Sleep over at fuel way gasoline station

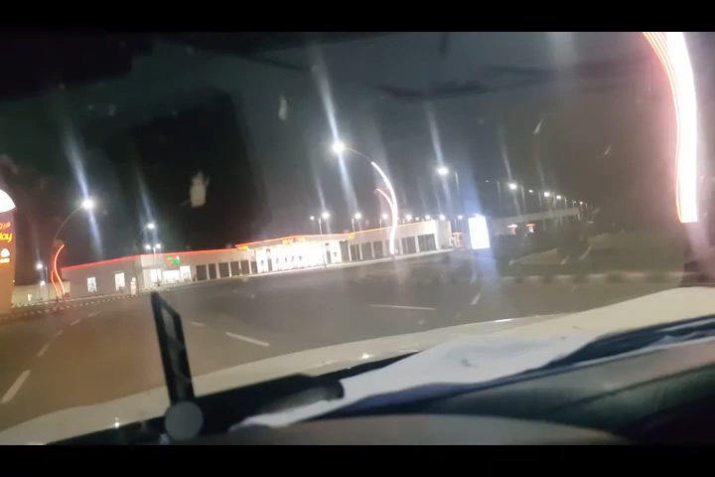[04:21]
This fuel, the name of this gasoline is Fuel Way.